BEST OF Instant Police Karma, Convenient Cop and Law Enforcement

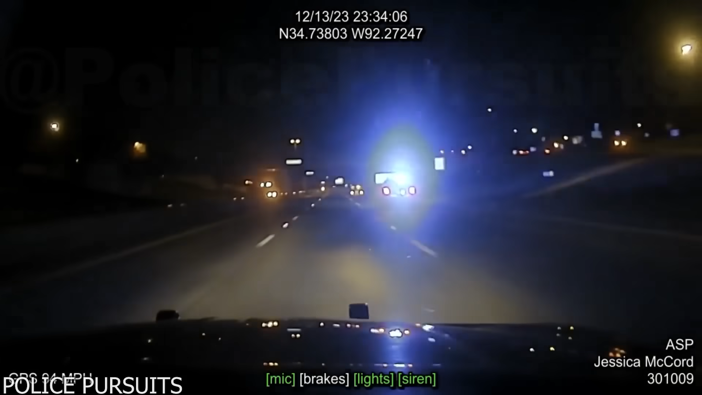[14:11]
Without hesitation, a state police car promptly joined the pursuit. The speeding car was brought under control after a 10-mile chase. The driver leaped out of the moving vehicle, running through a nearby iron fence.
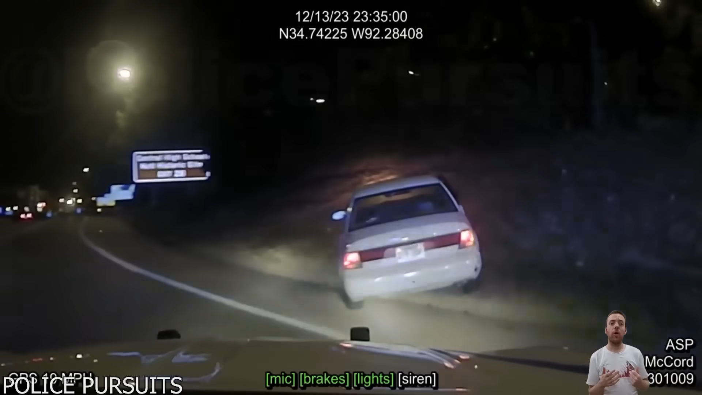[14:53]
Subsequently, he was handcuffed and taken to the police headquarters, facing multiple serious charges.
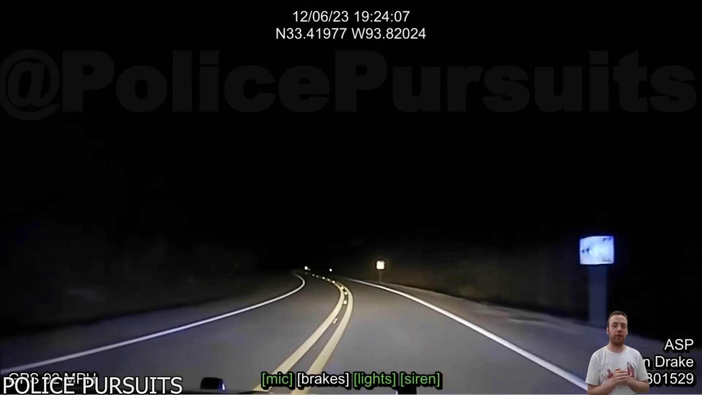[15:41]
This pursuit became particularly challenging as the police once again lost track of the suspect. After turning off lights and sirens, intending to abandon the chase due to the lack of visual contact, the police received information that the suspect's vehicle was heading their way.
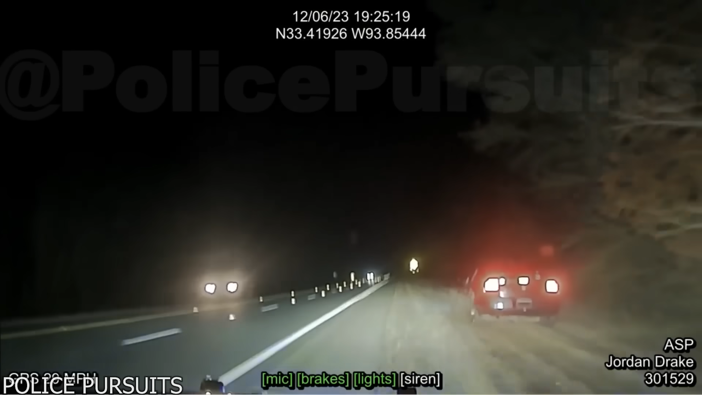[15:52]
The officer deployed a spike strip, causing the suspect's tires to flatten, rendering the vehicle immobile. The pursuit concluded with the suspect being placed in handcuffs before being transported to the police headquarters.